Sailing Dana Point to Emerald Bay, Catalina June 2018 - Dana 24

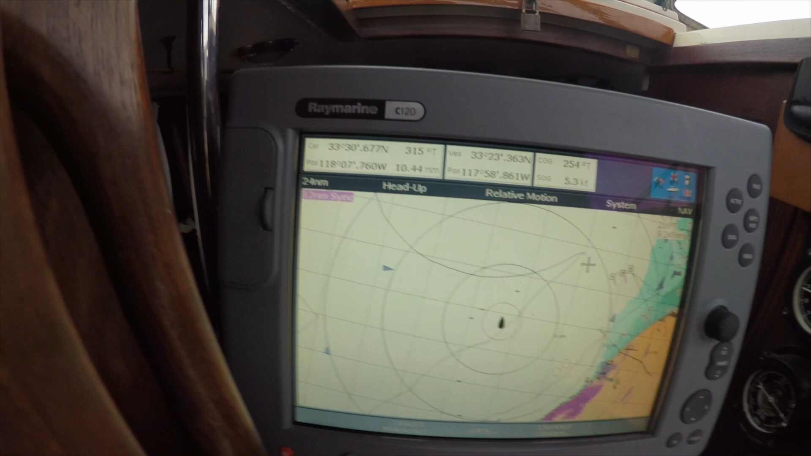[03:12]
ais that i may may be interested
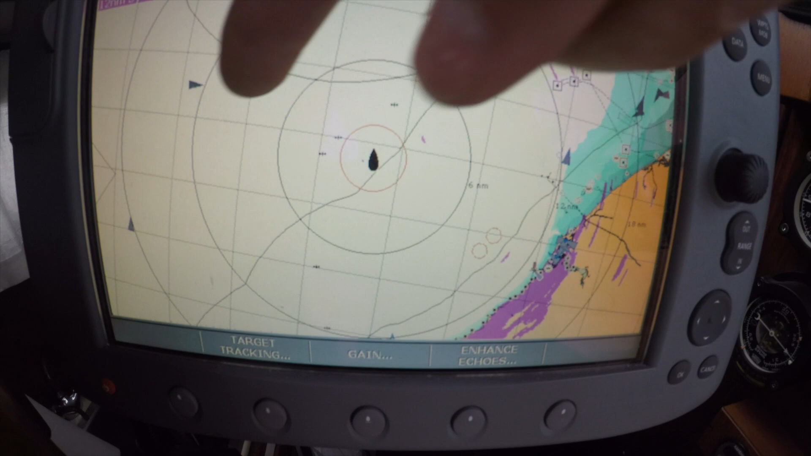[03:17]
in is this boat this ship uh over here so i'll cross in front of him